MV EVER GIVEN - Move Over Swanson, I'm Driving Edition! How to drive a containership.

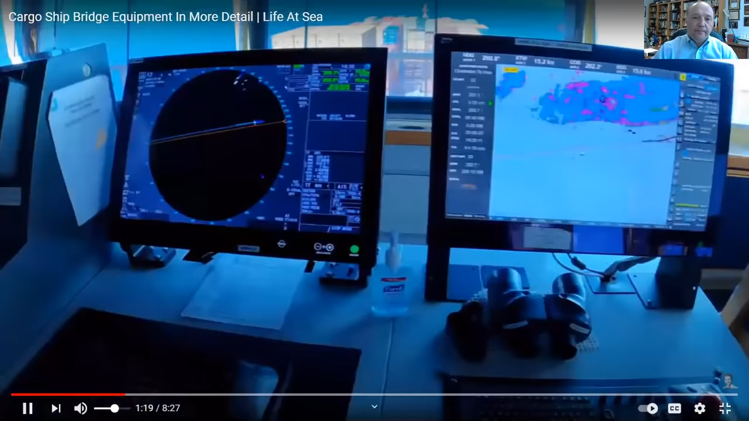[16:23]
Next up, we have Furuno radar.
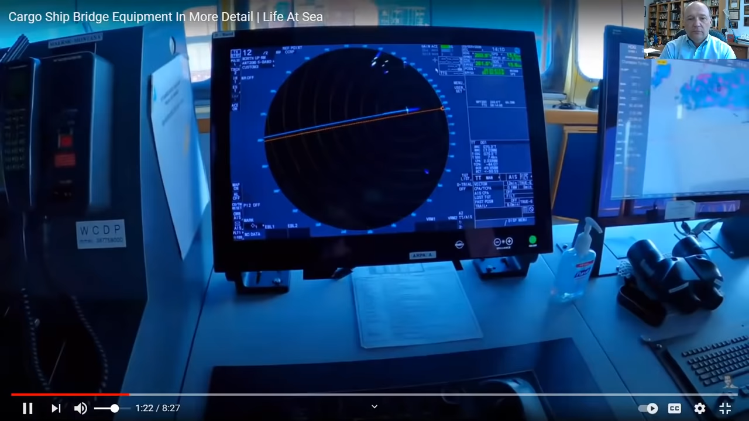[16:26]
These are new to this ship this year. We have two. There's an S-band. This is this one.
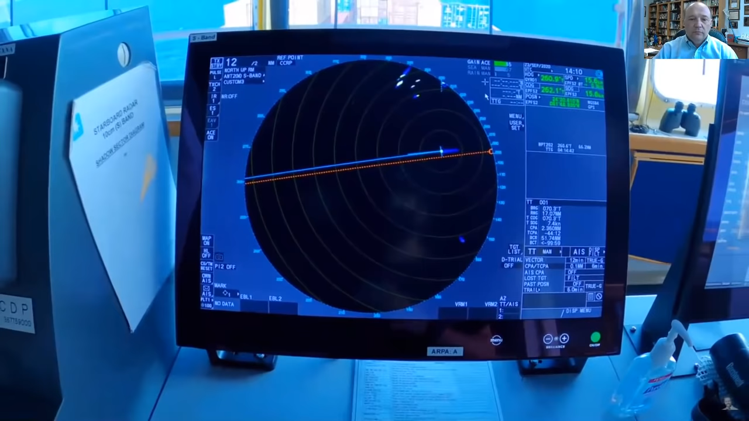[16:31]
And an X-band. And I'll show you what those antennas look like after this.
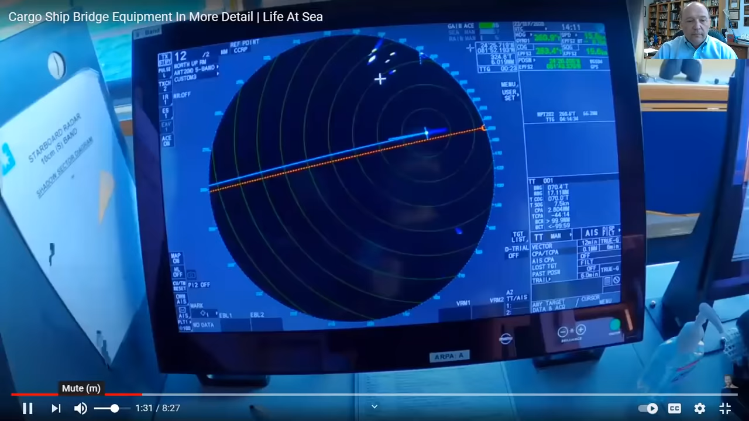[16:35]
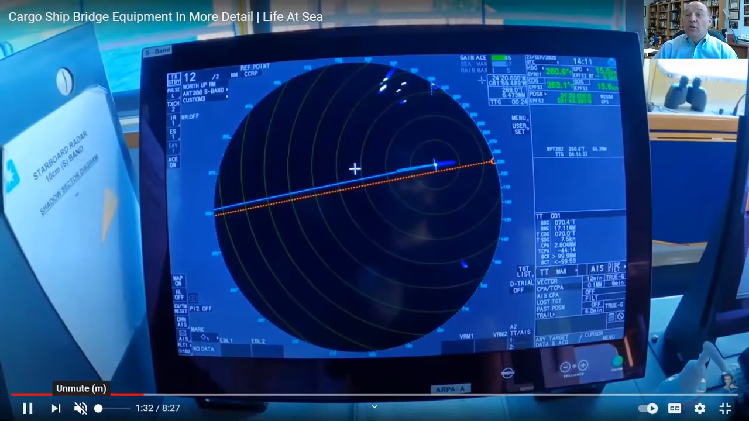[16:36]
So the old radars are these big, huge monstrosity things that, you know, you have cathode ray tubes, and they would heat up and tick forever.
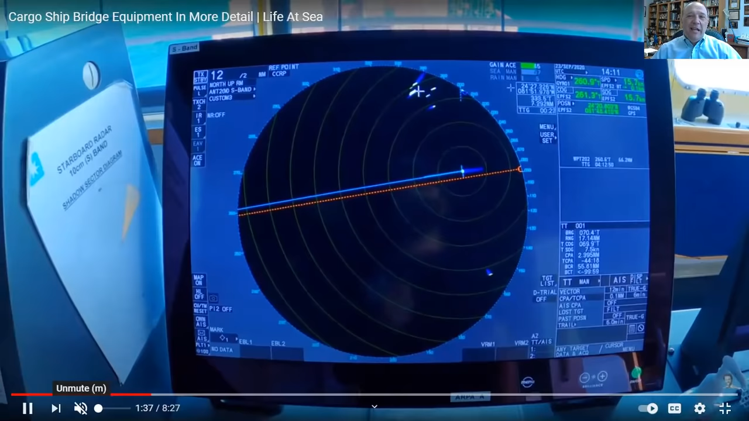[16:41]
And obviously, everything is being replaced now by flat screens.
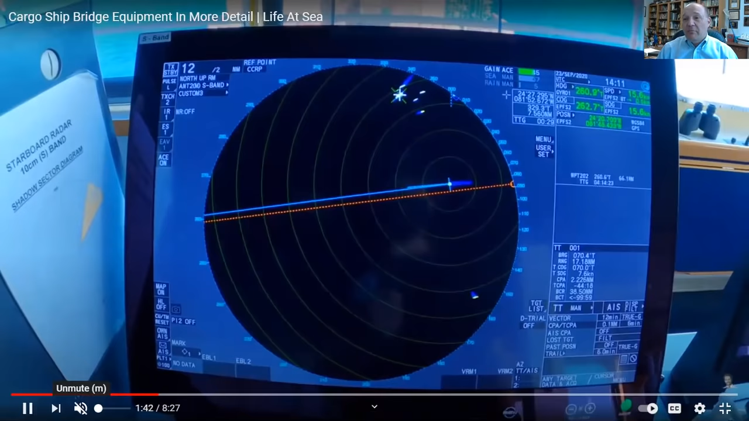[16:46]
But the same thing, you're using your radars to do it. And what radars do is allow you to see distances.
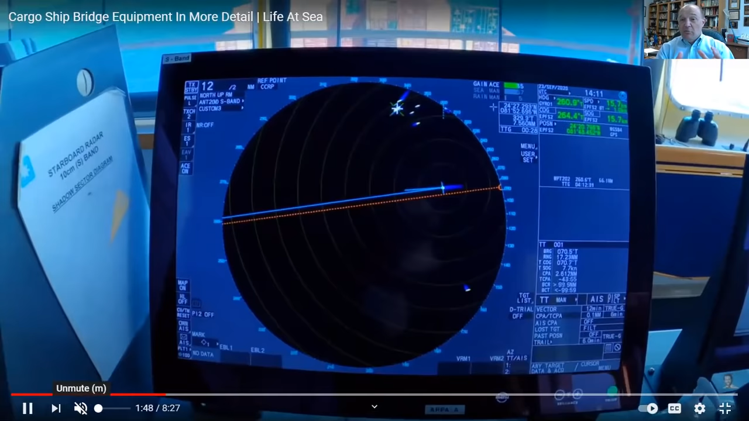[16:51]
So there was a talk about Ever Given being hit by a sandstorm and losing visibility.
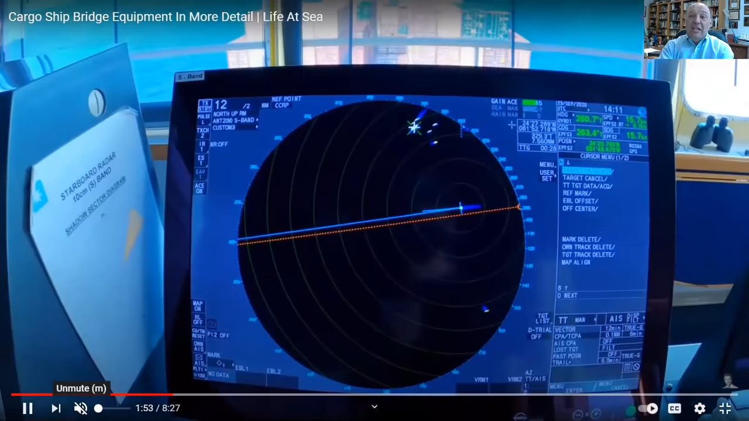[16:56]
These radars would allow you to see through the sandstorm. You would see the canal.